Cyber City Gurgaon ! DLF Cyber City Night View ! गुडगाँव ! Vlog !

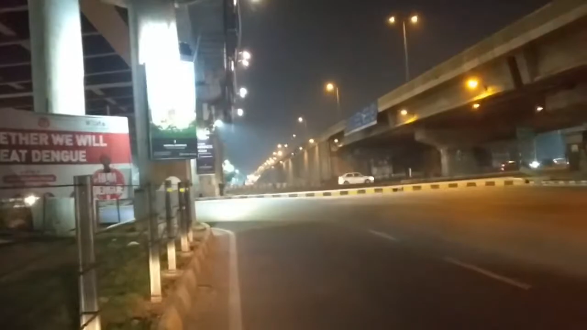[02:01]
एंड दिस इज द टर्न विच इज गोइंग टू साइबर सिटी एंड यहाँ पे मेट्रो स्टेशन भी है यू कैन सी एंड जस्ट इसके थोड़ा आगे जाके साइबर हब भी है. सो लेट्स कंटिन्यू दिस वीडियो एंड एंजॉय द व्यूज.
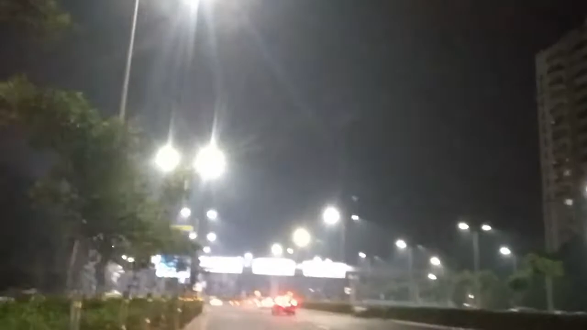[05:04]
सो साइबर हब जाने के लिए लेफ्ट लेके यू टर्न लेके जा सकते हैं साइबर हब. सो दैट इज वाई वो लिखा हुआ है पीछे. एंड यहाँ पे हाईवेज के लिए भी कट है.